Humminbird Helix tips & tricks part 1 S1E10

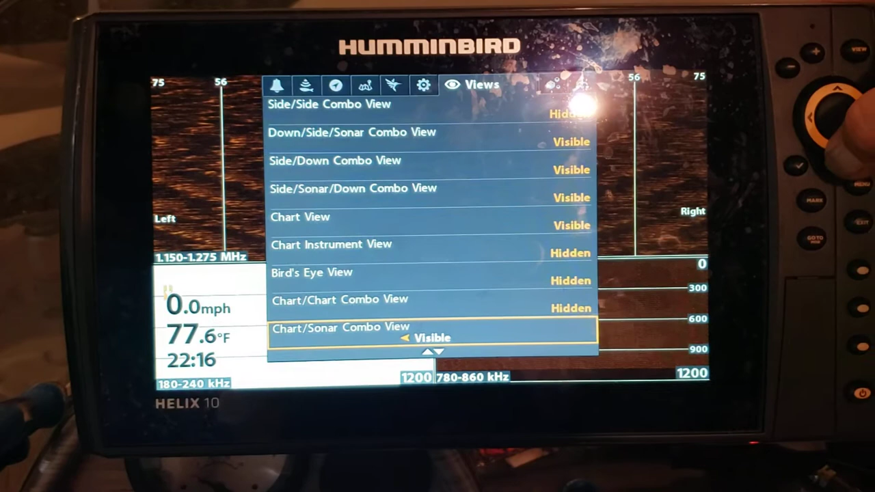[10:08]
On screen: water 77.6°F, speed 0.0 mph
But, yeah, so you can come through here and pick and choose which ones of these you want to be visible and which ones you want to be hidden.
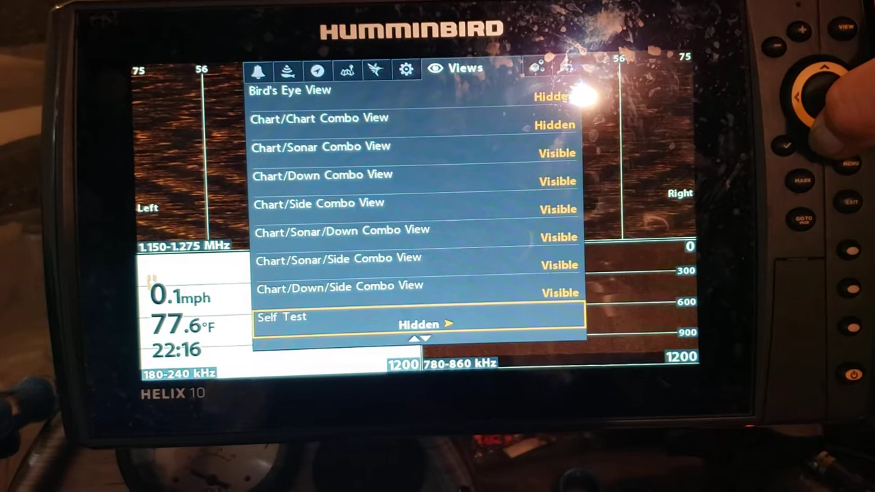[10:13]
On screen: water 77.6°F, speed 0.1 mph
So one of the things about this, though, now is that you guys have seen me now twice use this shortcut button where you hold down view, right?
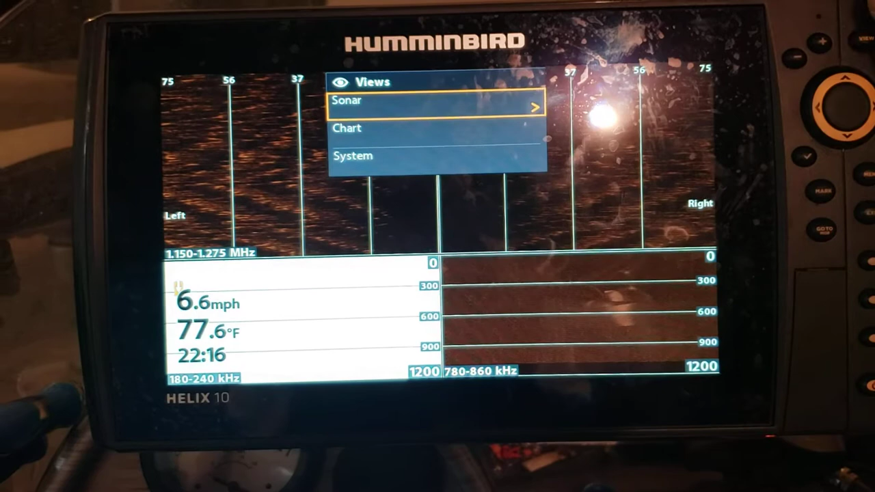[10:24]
On screen: water 77.6°F, speed 6.6 mph
So any view that you pick out of here,
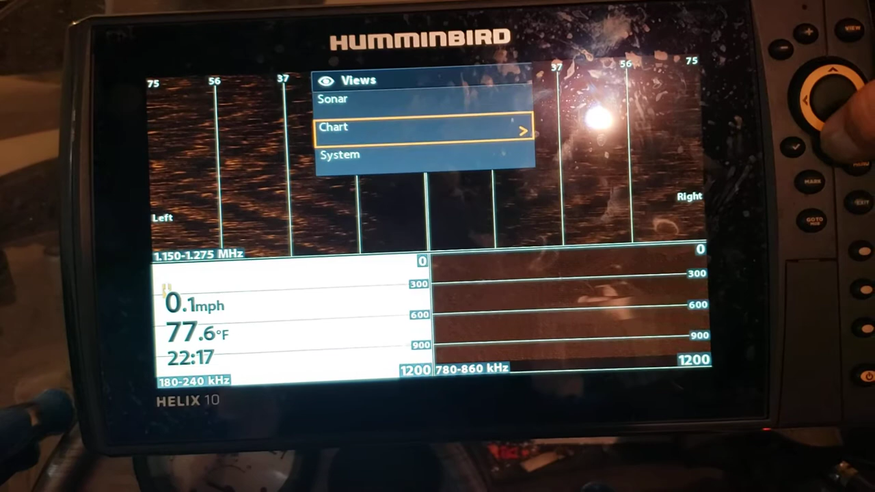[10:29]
On screen: water 77.6°F, speed 0.1 mph
if you choose to display it and it's currently hidden, it's going to add it to your rotation, right?
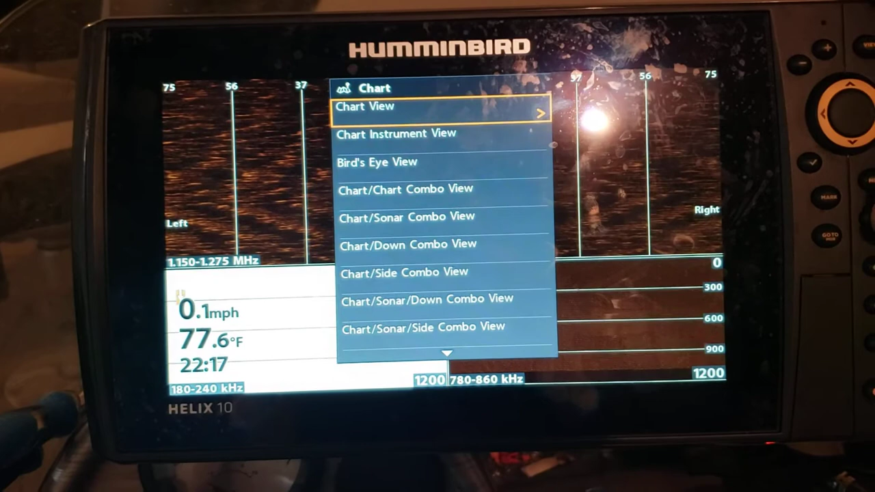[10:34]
On screen: water 77.6°F, speed 0.1 mph
So keep that in mind, right? Like the GPS diagnostic view was hidden just a moment ago.
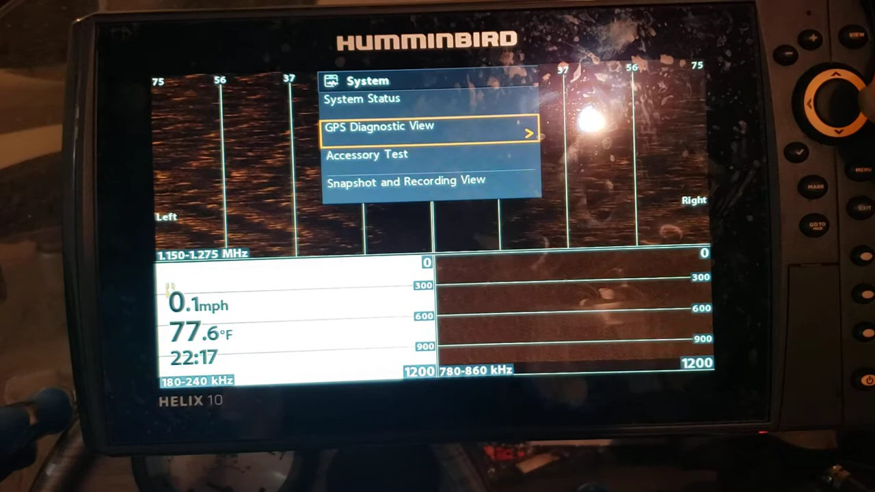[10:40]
On screen: water 77.6°F, speed 0.1 mph
So if I choose to display this, it's going to change that to be visible, right?
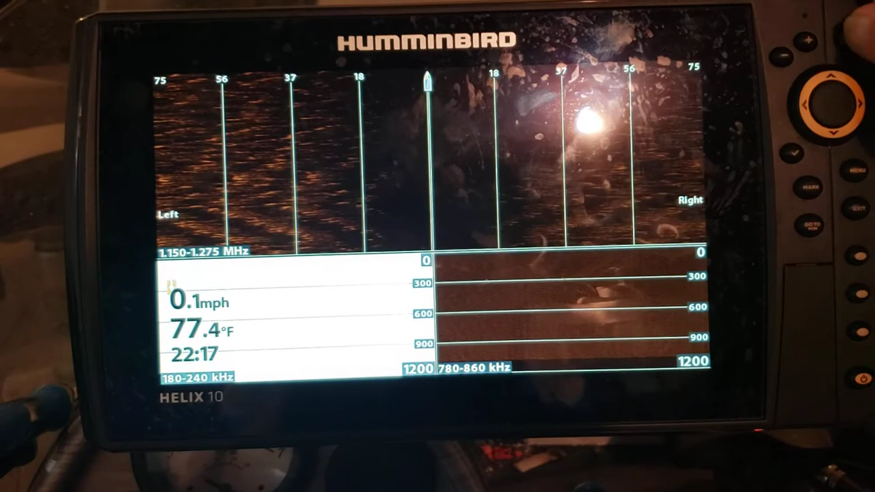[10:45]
On screen: water 77.4°F, speed 0.1 mph
And so then as I'm cycling through, pressing the view button repeatedly like this, right,
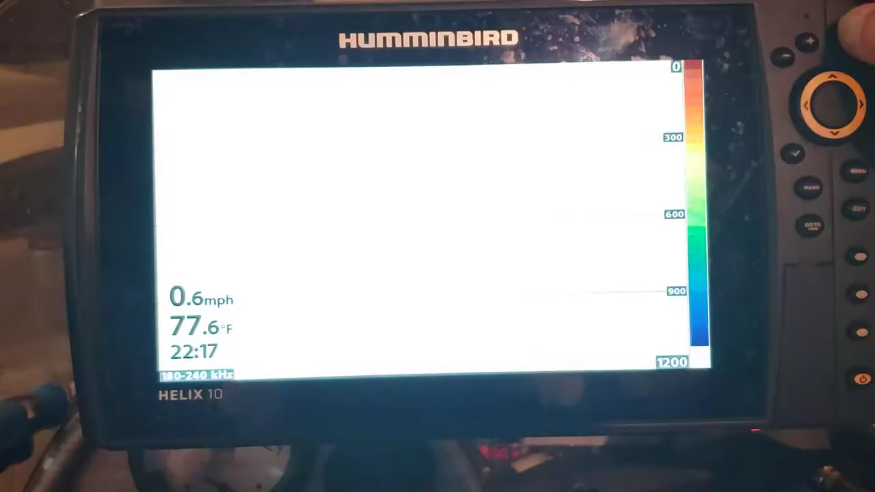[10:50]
On screen: water 77.6°F, speed 0.6 mph
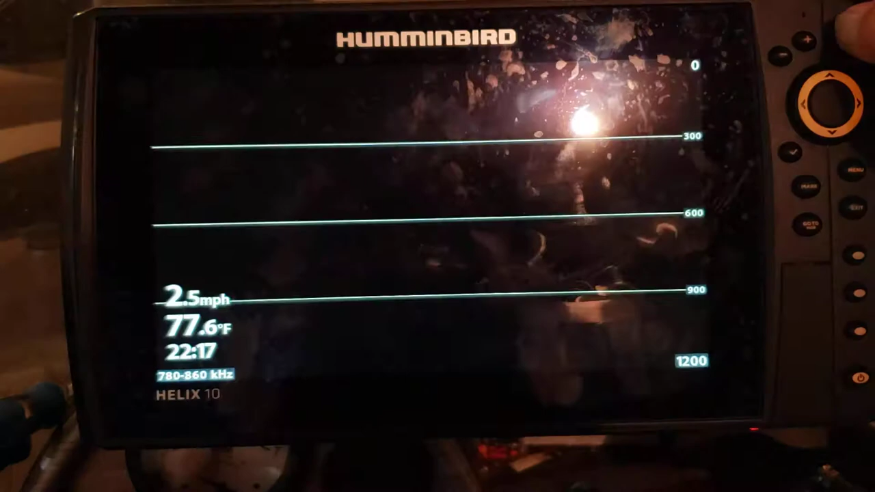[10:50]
On screen: water 77.6°F, speed 2.5 mph
I'm going to have to go through that view to get back to where I want to be, right? So let's see.
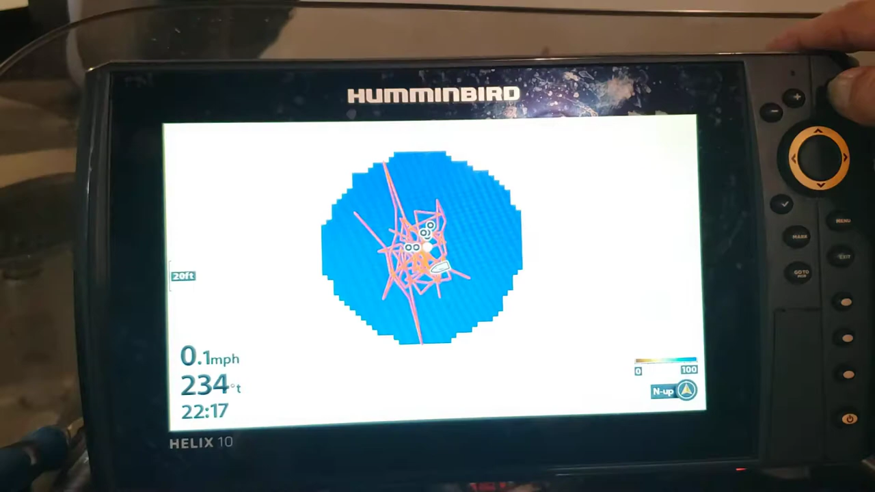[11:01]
So we'll show just the side imaging on here.
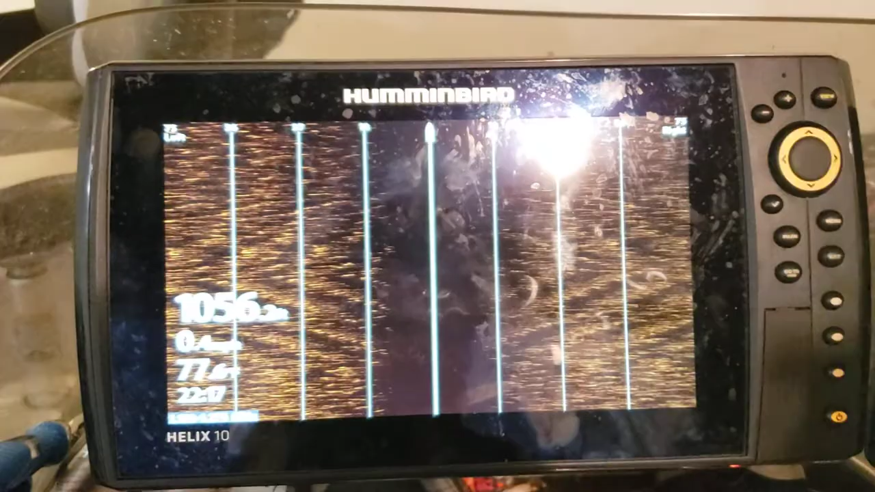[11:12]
So there's side. And then over here, we'll put up side, right? So you can see this one, right?
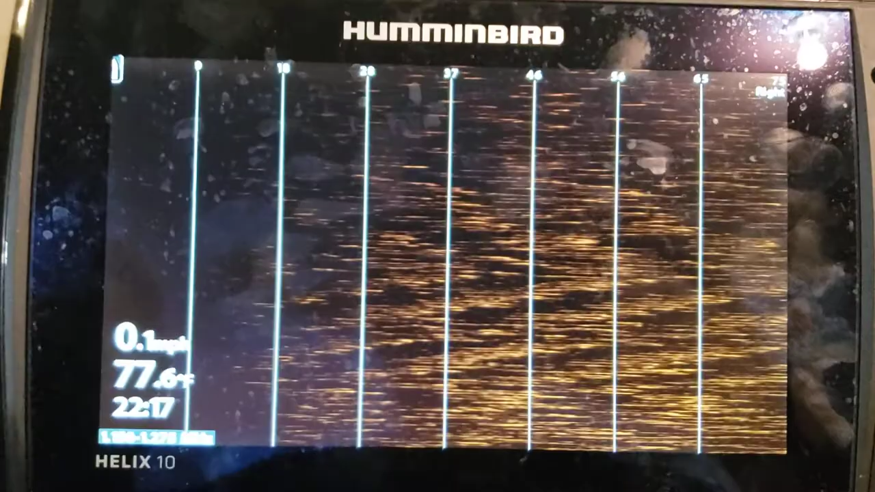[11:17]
The Boda icon is up in the corner, and it says right over here.
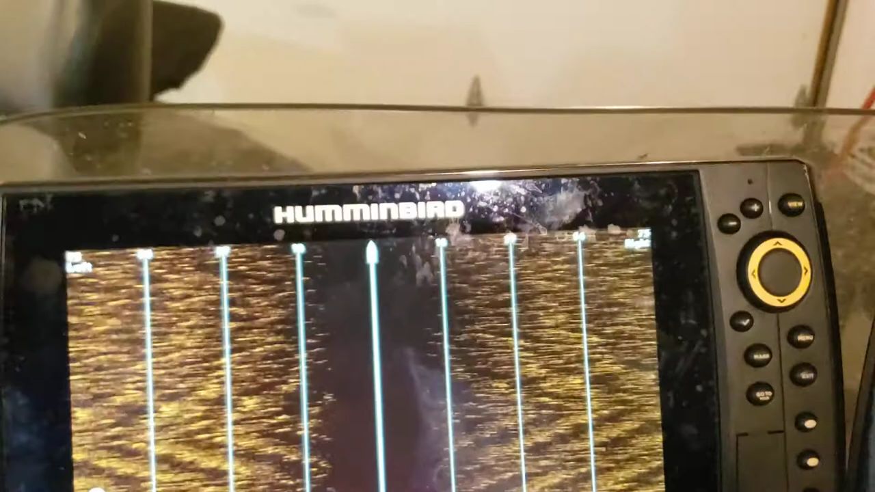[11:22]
But then this one, it's in the middle, and it shows right and left, right?
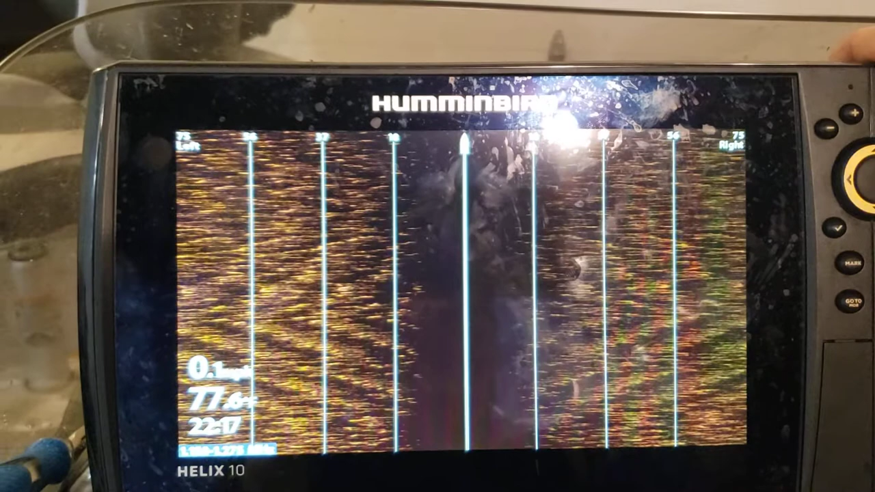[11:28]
And so the reason for that is that, you know, on my favorite view, I've got side on top and then, you know, the 2D and the down, the view that you guys just saw.
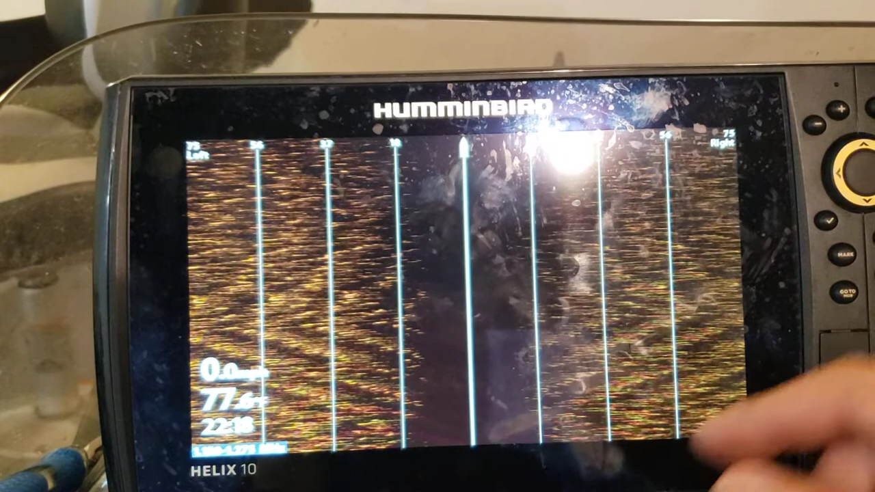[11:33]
But when I'm running around like this, right, you can change this so that it only shows you one side, right?
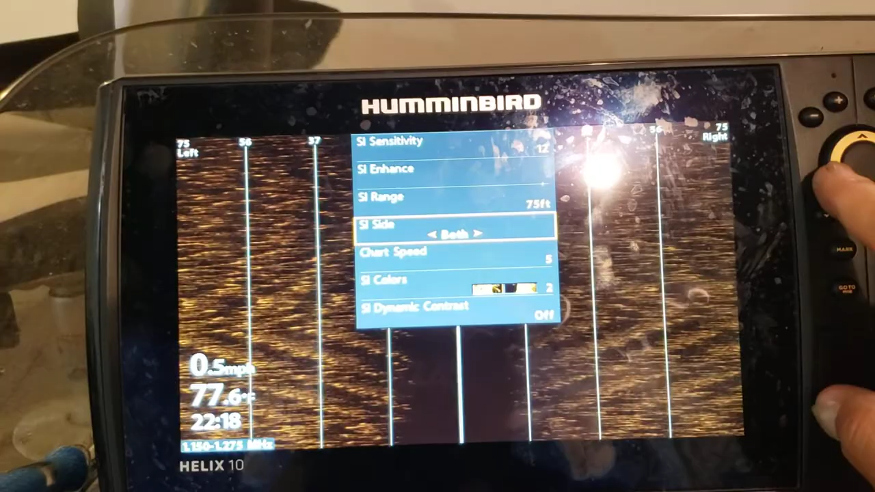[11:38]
So here I just want to see the left, right?
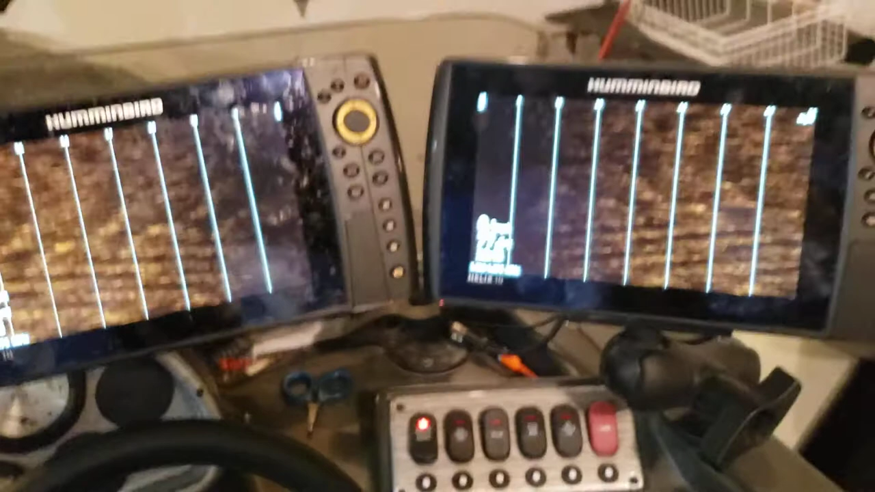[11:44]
So now look at how much more room I've got now, right? So I've got the left side image on the left and the right side image on the right.
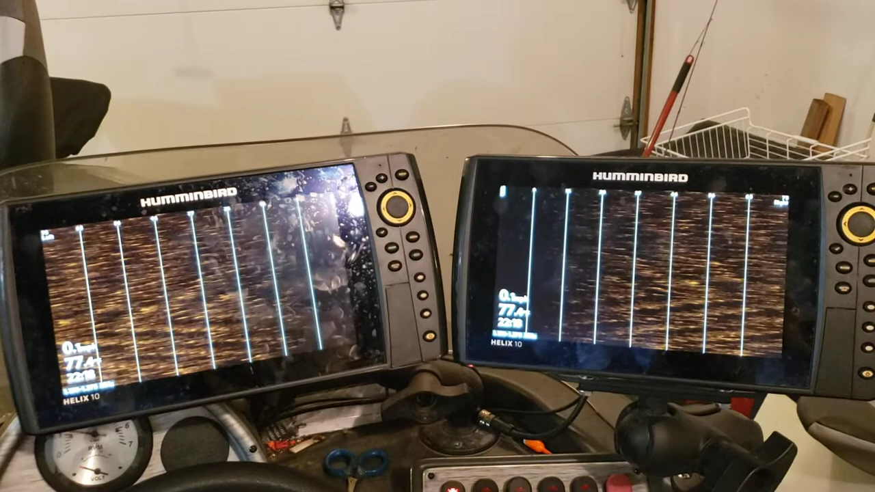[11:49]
So when I'm driving around looking for structure or looking for schools of bait fish,
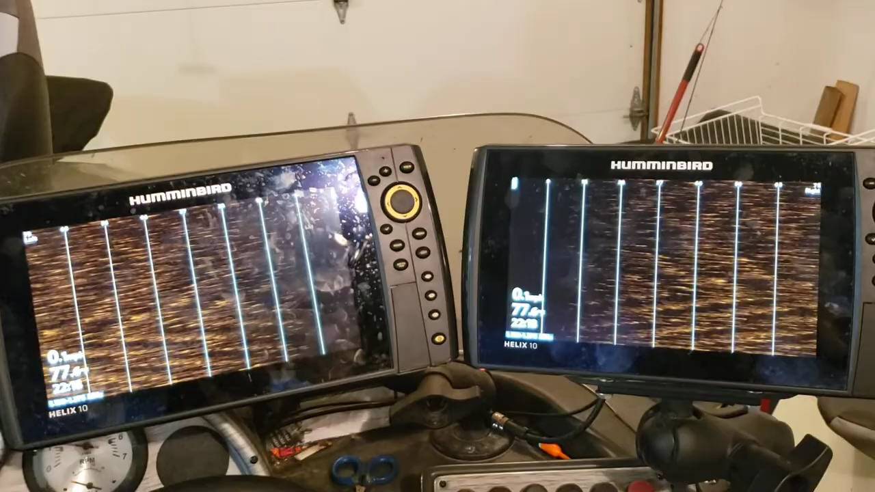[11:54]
I can display the left side image there, and I can display the right side image over here.